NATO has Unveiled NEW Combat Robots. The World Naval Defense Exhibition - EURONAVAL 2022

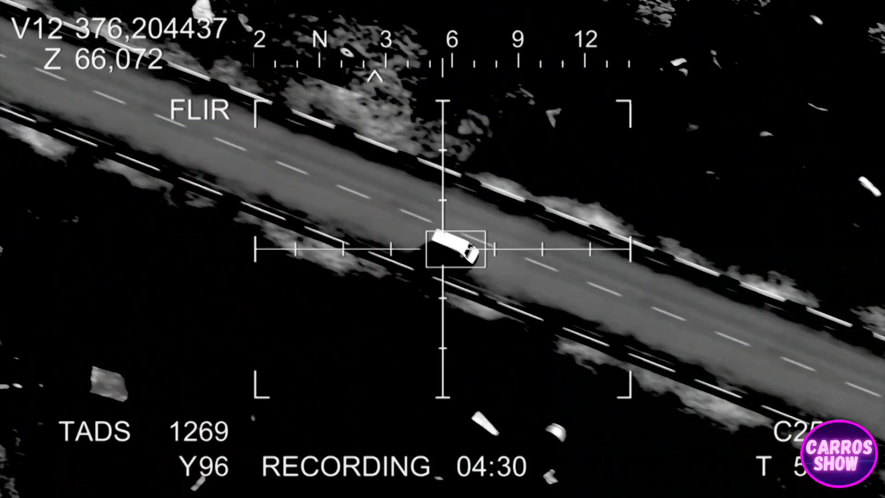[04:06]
allow these kamikaze drones without using radar to detect targets visually and identify target type by comparing the picture with a three-dimensional library.